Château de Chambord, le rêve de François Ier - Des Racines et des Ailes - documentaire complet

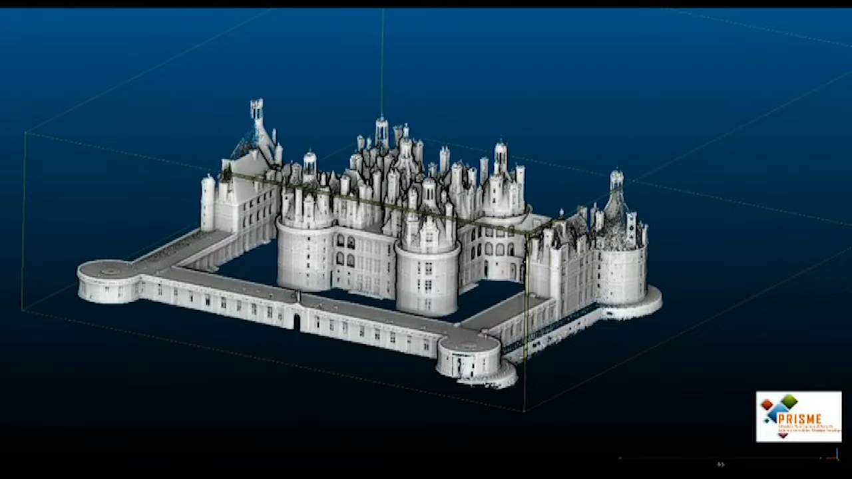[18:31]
une reconstitution en trois dimensions de l'ensemble des murs du château la résolution est de l'ordre du millimètre
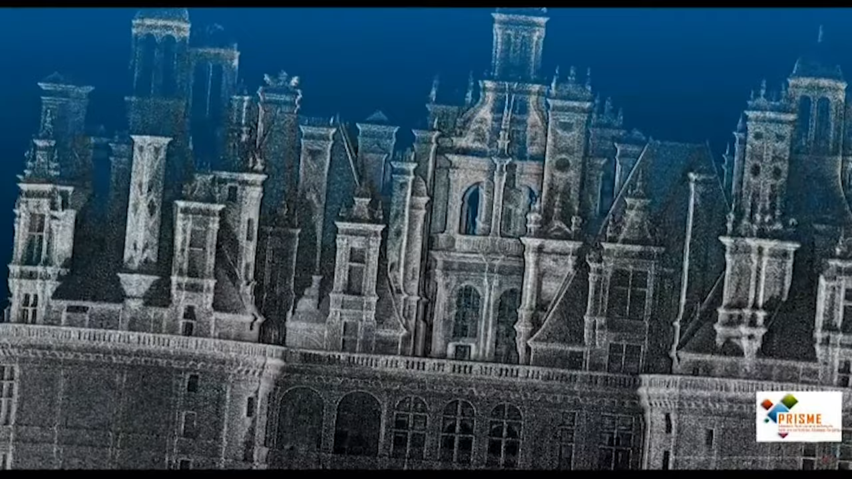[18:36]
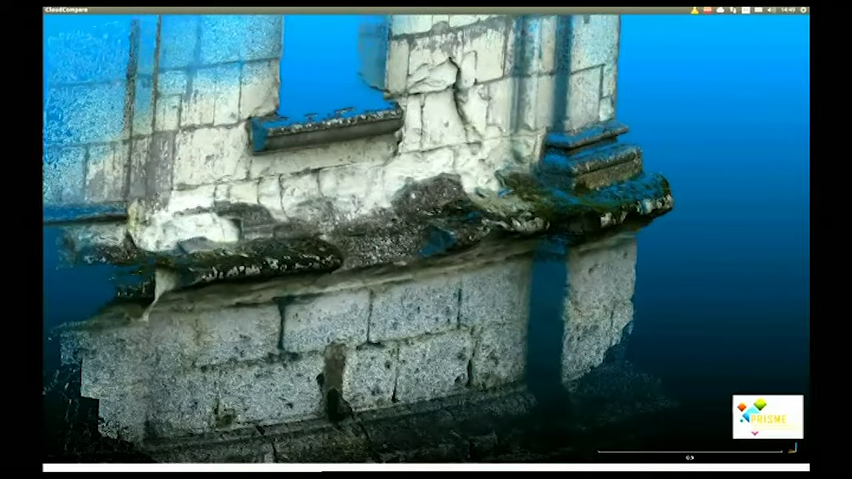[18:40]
c'est le carnet de santé du bâtiment chaque pierre y est répertoriée avec ses dégradations
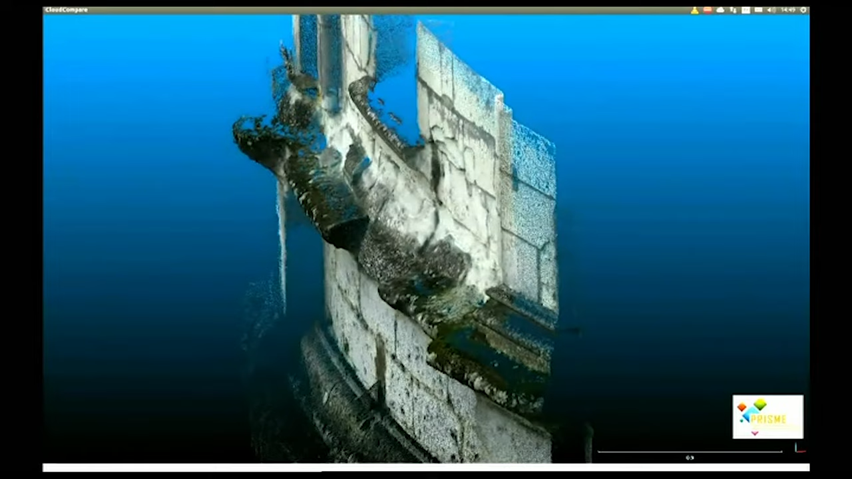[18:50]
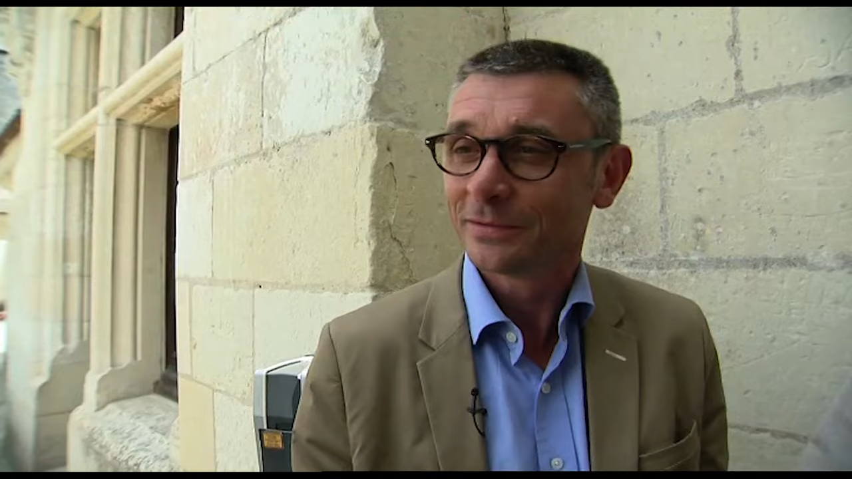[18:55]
c'est magique on voit arriver pierre à pierre et on monte chaque niveau c'est extraordinaire
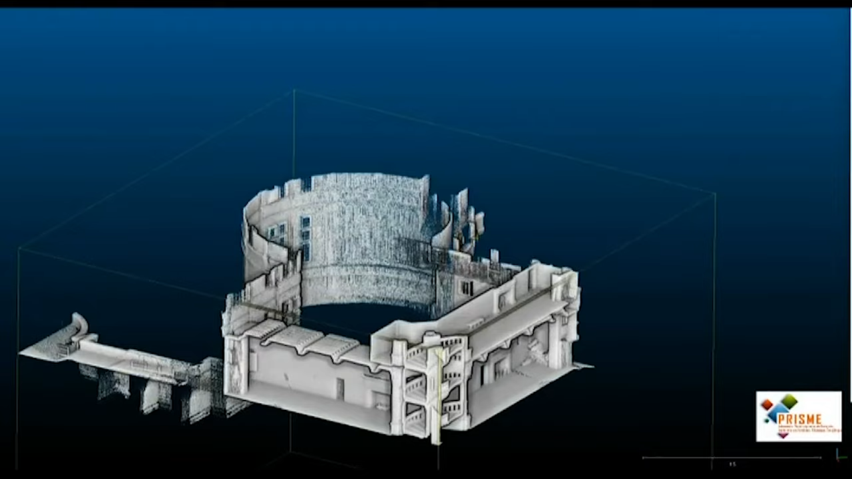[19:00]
on voit tous les défauts les défauts de la pierre mais aussi les défauts de la construction et là au moins on a un instant T on a le monument tel qu'il est
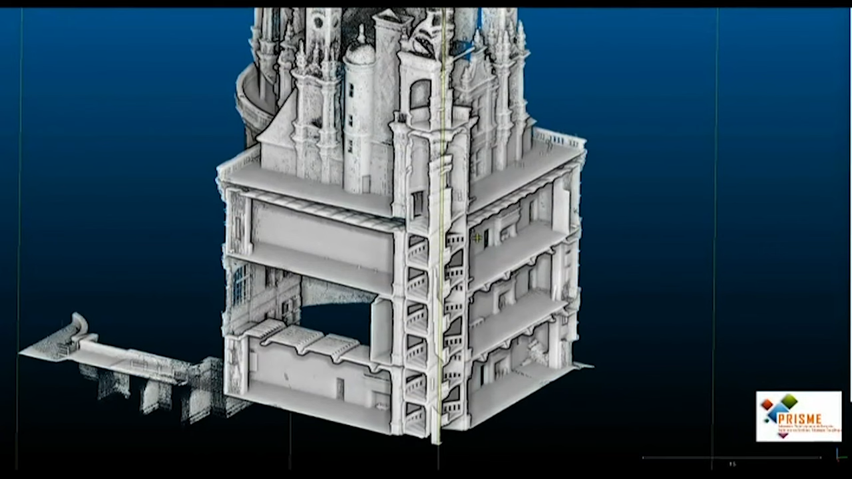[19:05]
ce modèle là il a deux intérêts le premier intérêt c'est de pouvoir
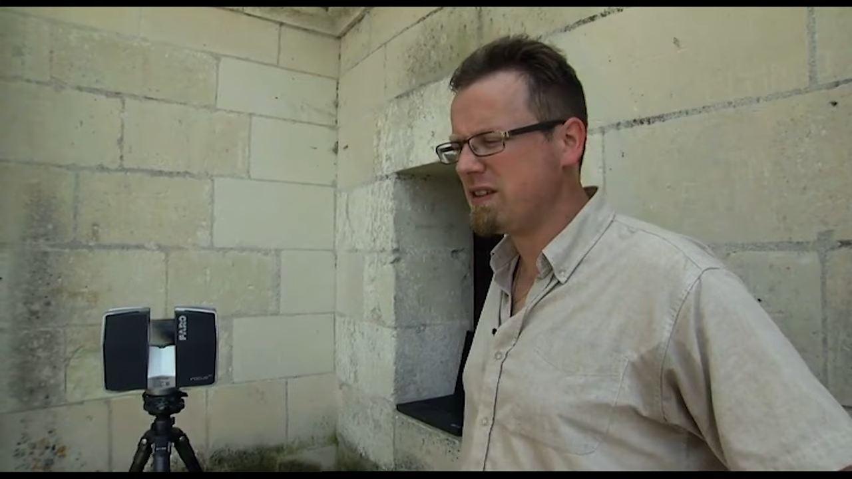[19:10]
mémoriser en fait un état très
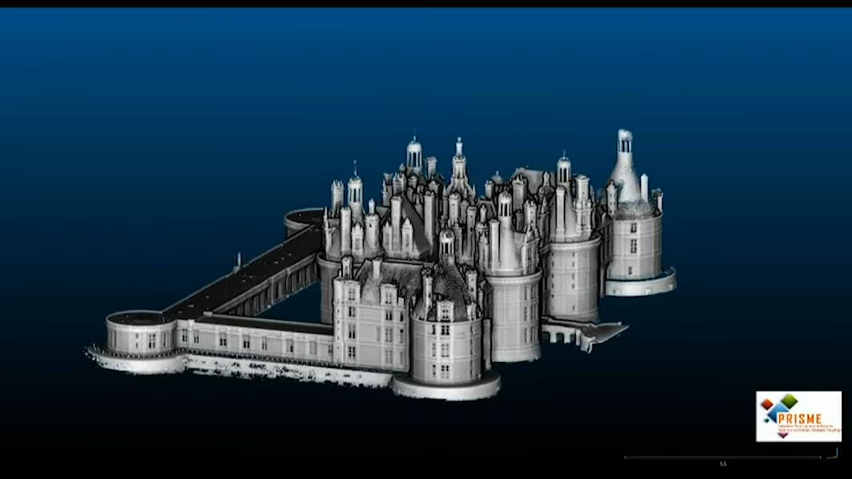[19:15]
précisément qui servira de référence le deuxième intérêt c'est que ce modèle là une fois simplifié sera un support de cartographie pour noter tout ce qu'on sait du château donc c'est ce qu'on a appelé le carnet de santé numérique